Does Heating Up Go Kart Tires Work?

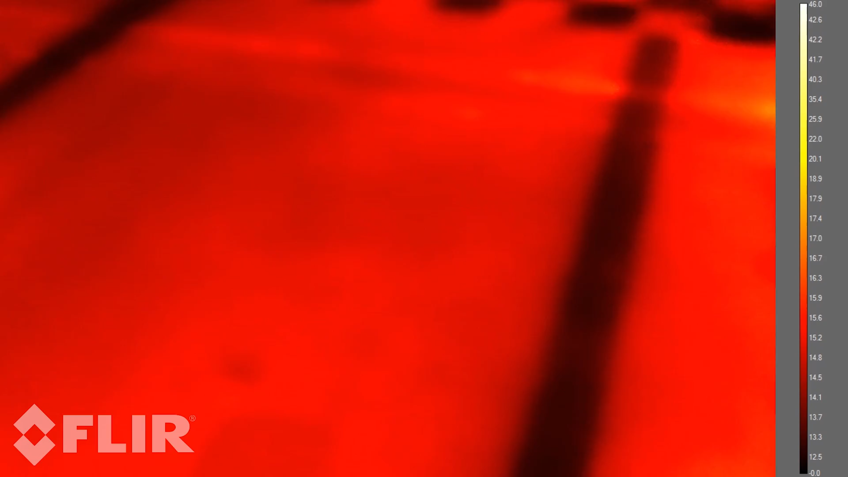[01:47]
So, as a baseline at the moment, track temperature is around 14, 15 degrees.
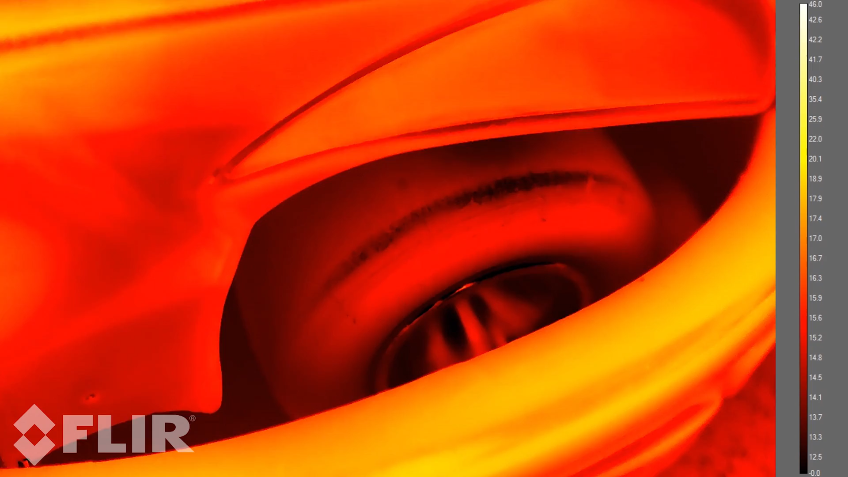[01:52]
The fronts are around about 13, 14, and the rears aren't exactly the same, 13 to 14 degrees.
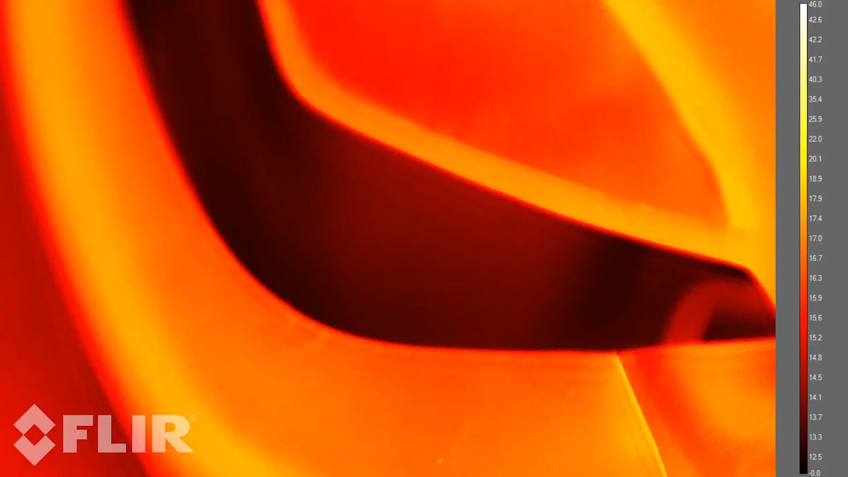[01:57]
So, let's see what it's like after an out-lap.
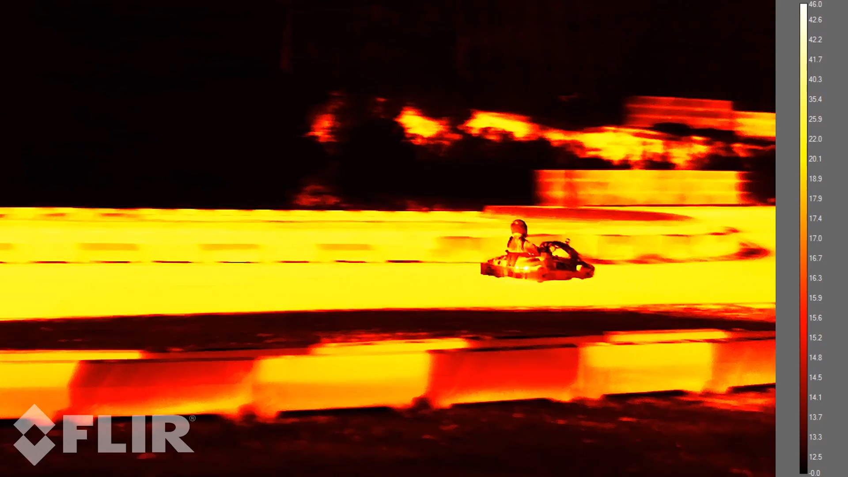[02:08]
As you can see there on the right-hand side, the sun has actually been hitting the track a lot more than it has on the left-hand side.
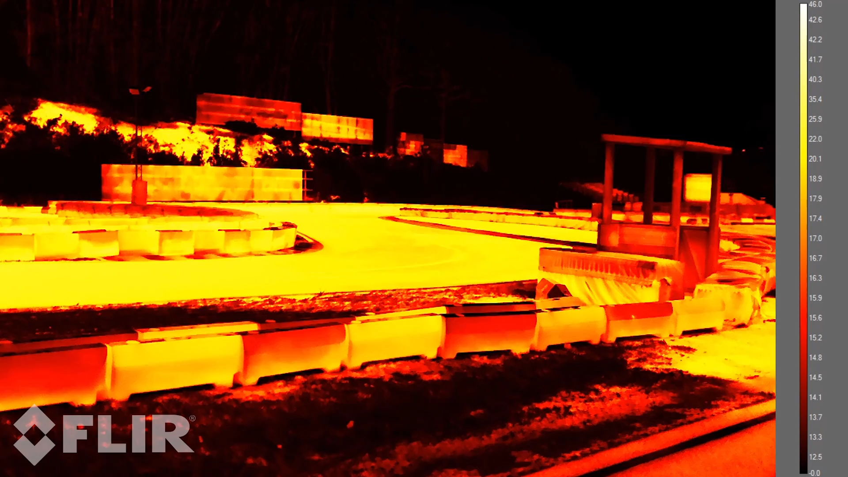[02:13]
So, there on the left you can see the track is currently around about 19 or so, and then over here it's about 16.
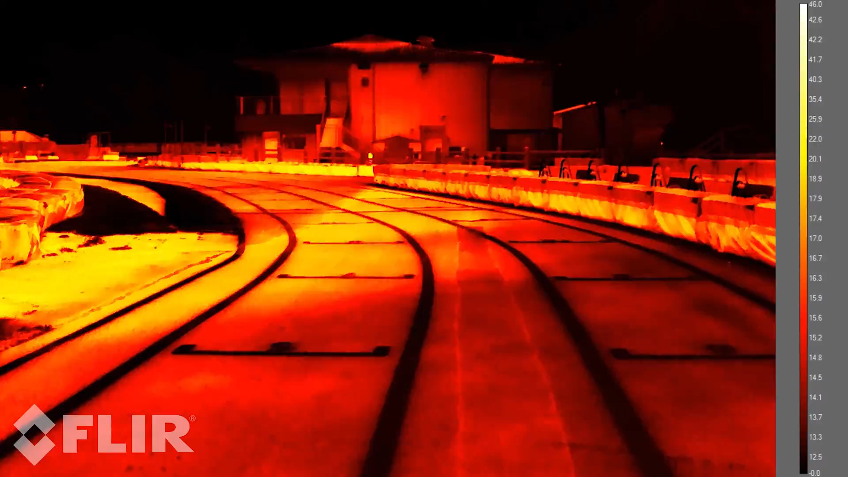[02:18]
Okay, so in he comes. Remember the baseline before was about 13, 14 degrees.
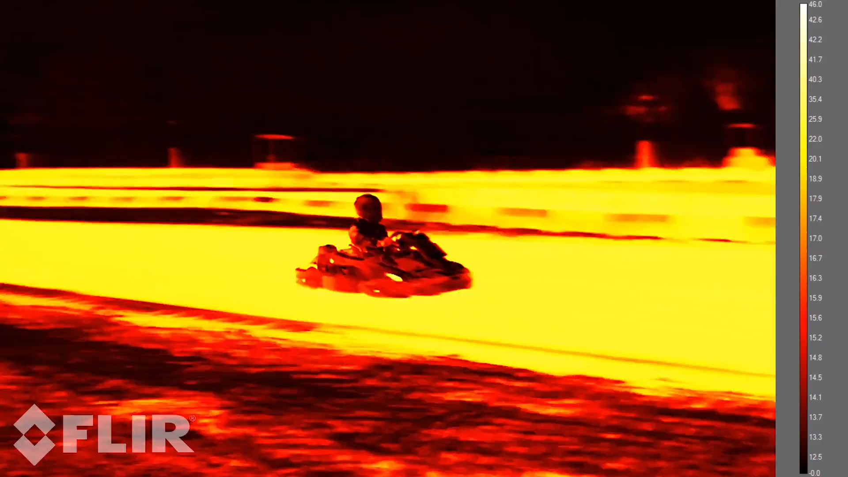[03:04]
So, in comes Chris, and let's see what the fronts are.
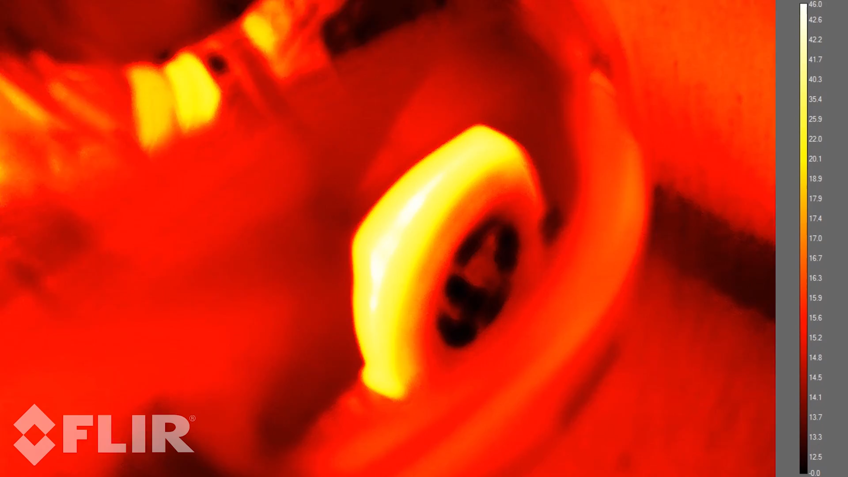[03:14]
So, at the very front here, up to 42, 43 degrees, and at the rear, we're up to 28, almost 29.